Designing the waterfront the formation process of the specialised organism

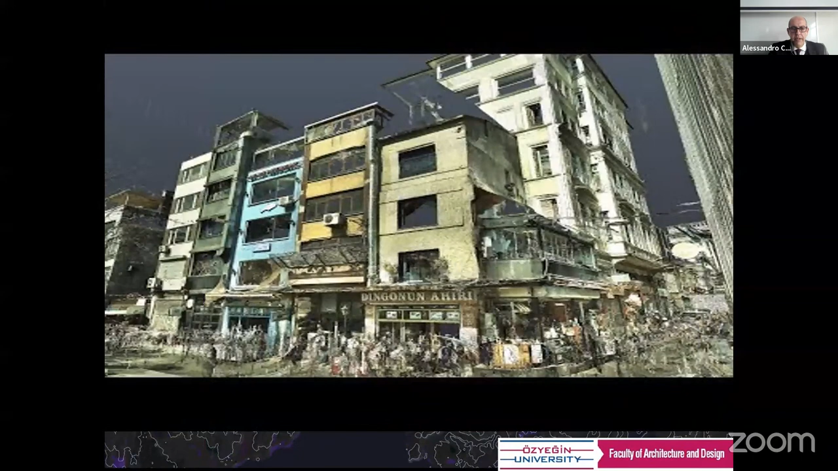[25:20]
and we saw the video, and these are some of those screenshots.
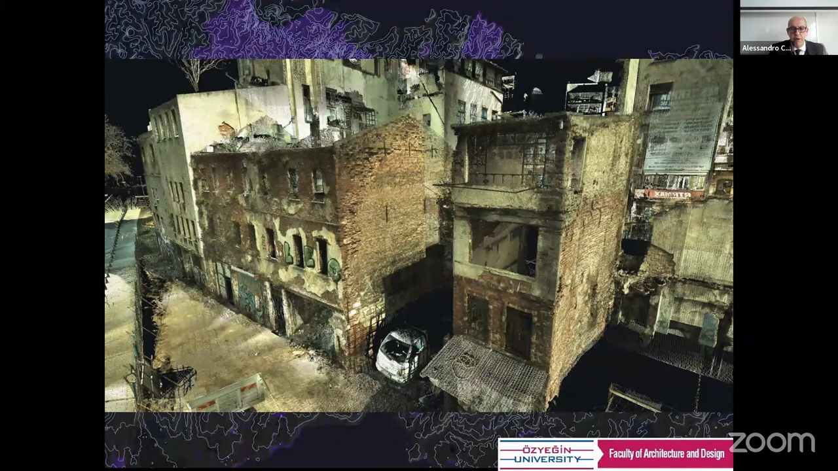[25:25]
From there, we generated ortho images, plans, sections like this one, elevations, that are available for you as JPEGs.
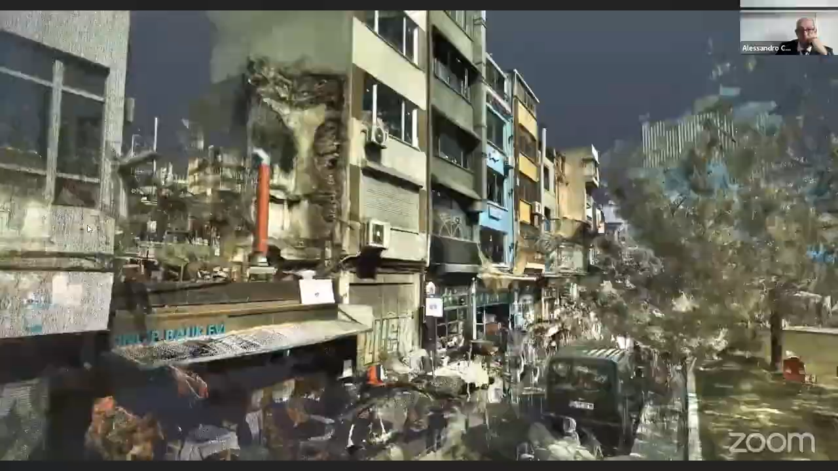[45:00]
laser scanner and digital photogrammetric survey,
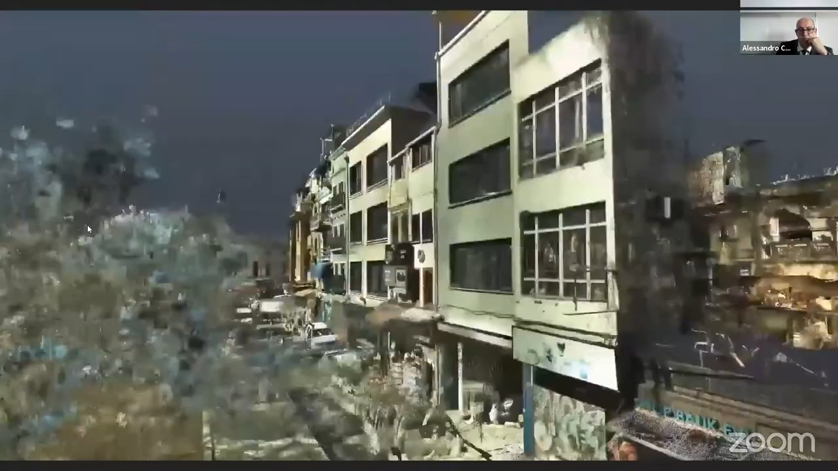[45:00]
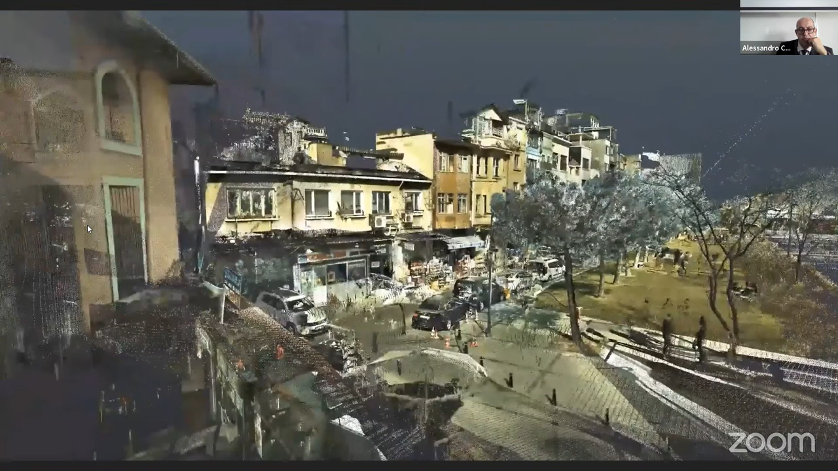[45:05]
together with the direct observation and study of historical sources.
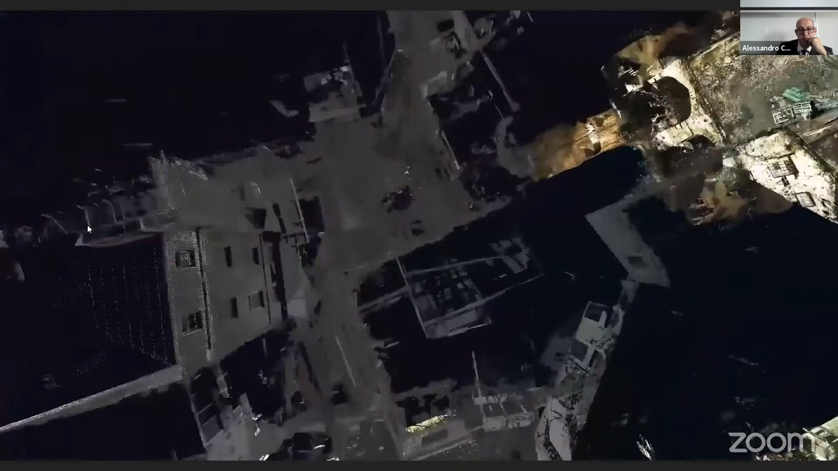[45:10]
It was possible to define a three-dimensional model and a description of the preservation state.